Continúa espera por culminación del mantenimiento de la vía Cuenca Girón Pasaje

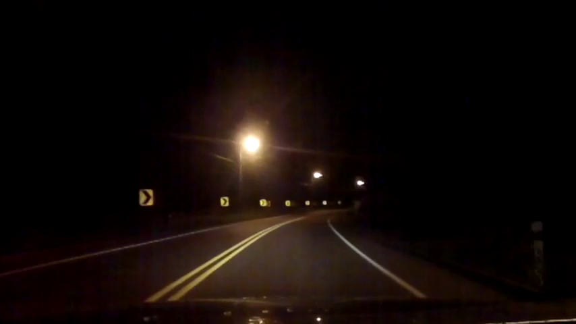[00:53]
Y era evidente que las nuevas prestan mayor luminosidad que las anteriores.